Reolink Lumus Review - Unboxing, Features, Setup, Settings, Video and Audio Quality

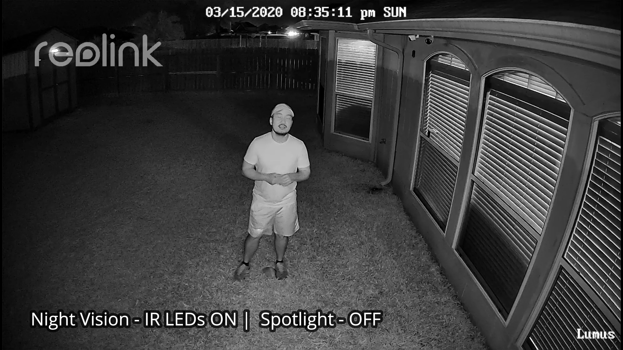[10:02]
So this is the video quality of the Riolink Lumus and this is totally dark and the infrared LED's are on and
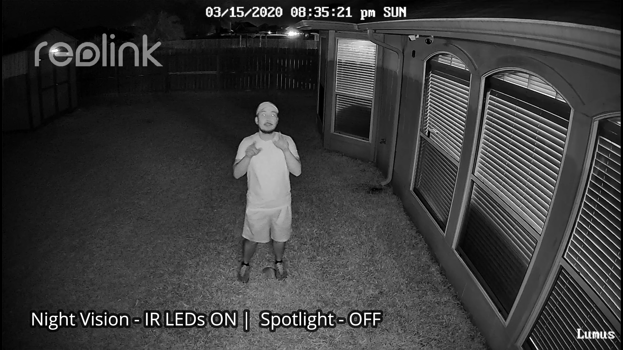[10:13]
the spotlights are off and this is at 10 feet, 15, 20, 25, 30.
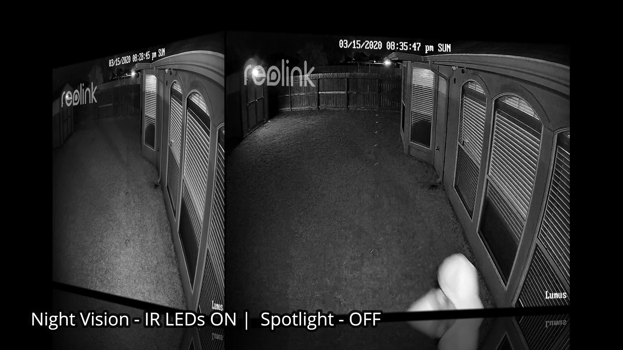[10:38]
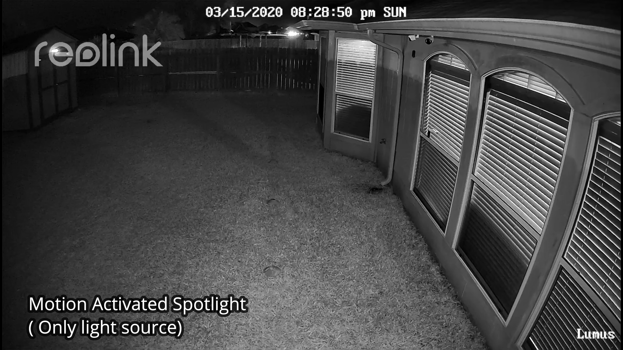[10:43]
So this is the video quality of the Riolink Lumus